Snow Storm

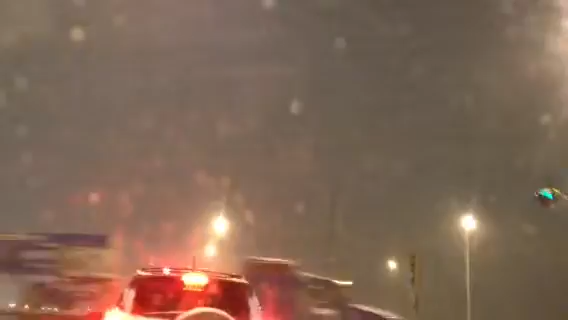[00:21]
mas aí a neve cai, que é uma beleza cai meio pra baixo e pro lado, bastante pro lado também porque tá ventando pra caramba também é isso aí,